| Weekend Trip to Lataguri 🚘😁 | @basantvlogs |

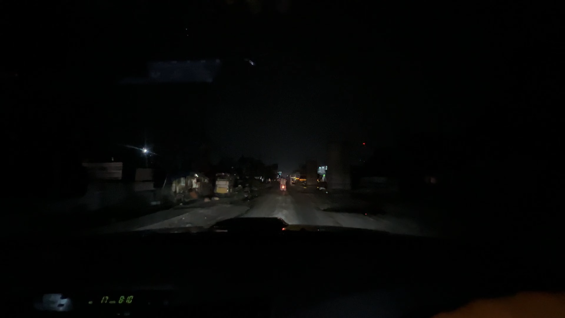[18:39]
यहाँ चाहिँ यो फ्लाइओभरको कामहरू भएको भएकै छ हो, अब छिटै बनिन्छ है। हेलो बेटा, पढाइ गर, पढाइ, स्कुल जाता नै क्या?